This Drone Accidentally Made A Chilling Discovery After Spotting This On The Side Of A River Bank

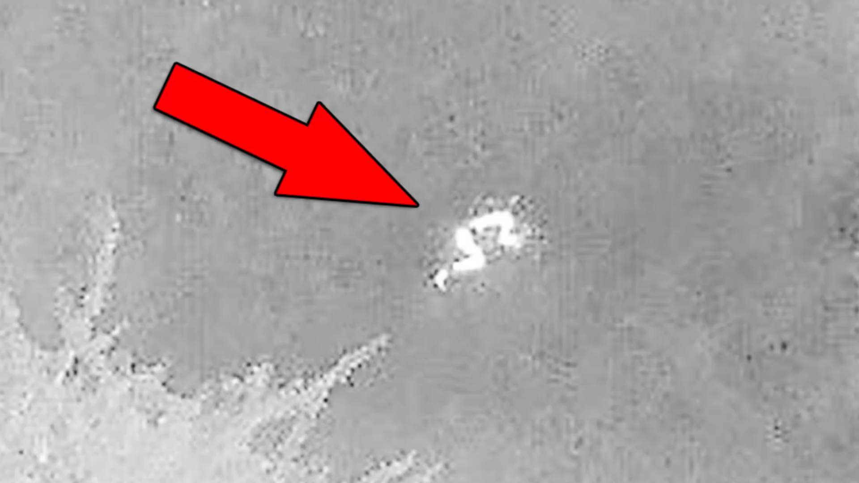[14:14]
This dramatic picture was taken by a search and rescue drone used by the Avon Fire and Rescue in 2021. The police received a call about a missing person and began their search with only the person's last known location as their lead. It was the dead of night, the fog decreased visibility, and the temperature was colder than usual. Time was of the essence. The rescue team tried to search for the missing person on foot, but their efforts were futile. Luckily, the team had a drone built with a thermal imaging feature, and they spotted a person curled up on the riverbank. The authorities immediately sprang into action and successfully rescued the missing person. This is just one of the many instances where a drone played a significant role in completing a search and rescue operation.
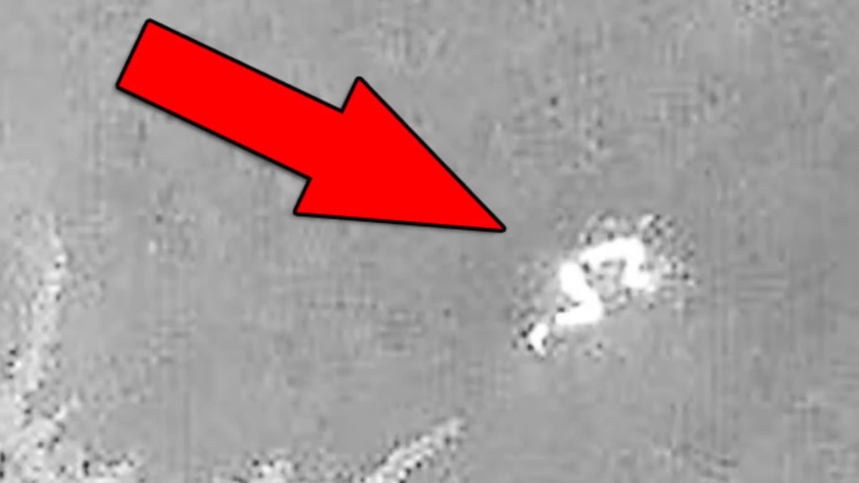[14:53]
Thermal imaging combined with an aerial view is advantageous. There's also the fact that, unlike helicopters, drones are relatively easier to control and operate. Do you think drones are the future? Or do you think their benefits also come with a price?
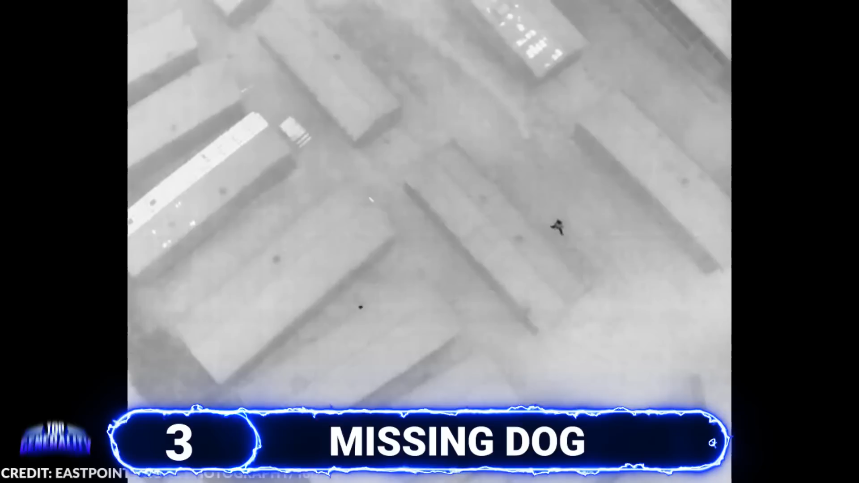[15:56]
In this video, thermal imaging was once again utilized to find a lost dog named Coco.
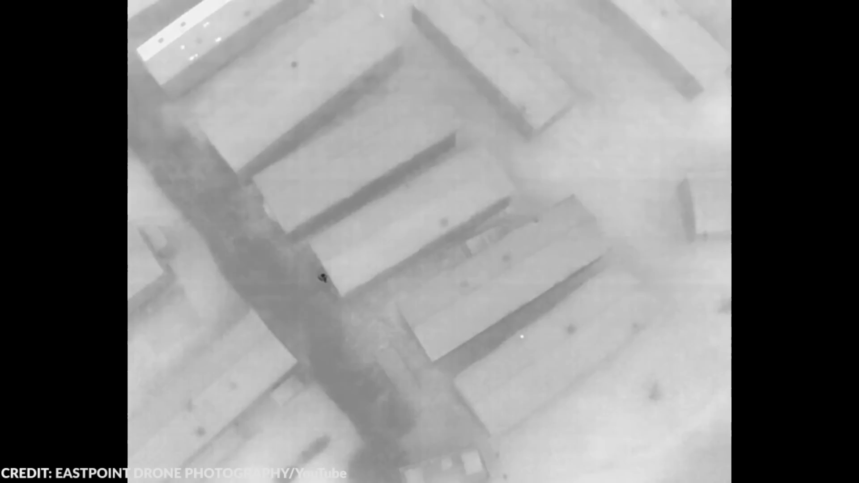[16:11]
Looking at this clip is quite confusing, but you gotta admit that it's easier to locate living things this way. I admit watching these people miss the dog repeatedly is a bit nerve-wracking.
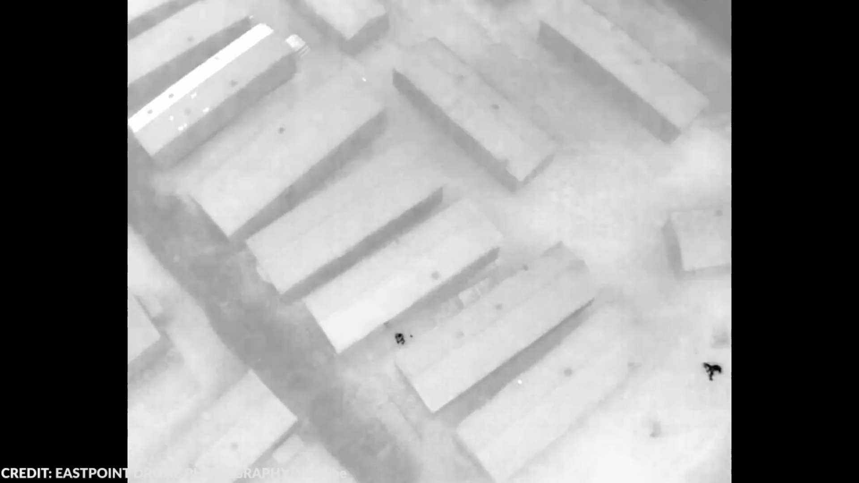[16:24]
At some point, you can see Coco just a few feet away from one of the search and rescue teams, only for them to miss each other. There were a couple of instances when Coco went under a roof where he was undetected.
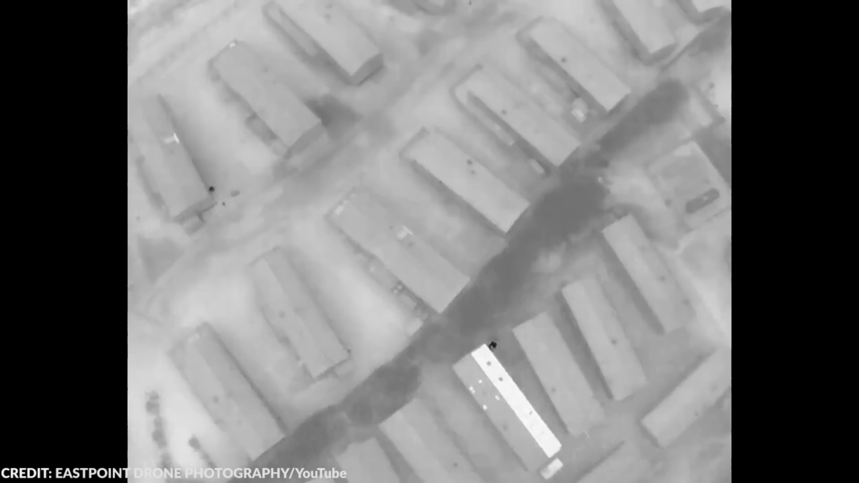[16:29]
When Coco was finally found, you can see that her family was extremely delighted.
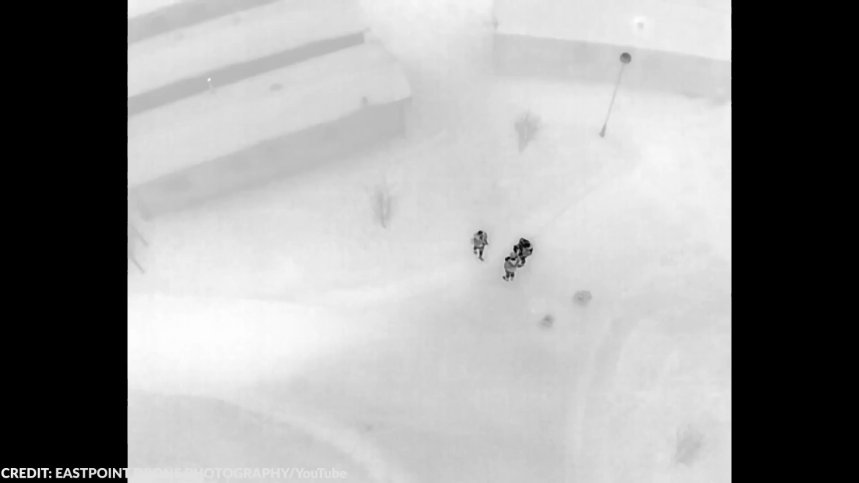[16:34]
And surely, Coco was delighted as well to find his way back home. Just from this clip, I think drones really are the future.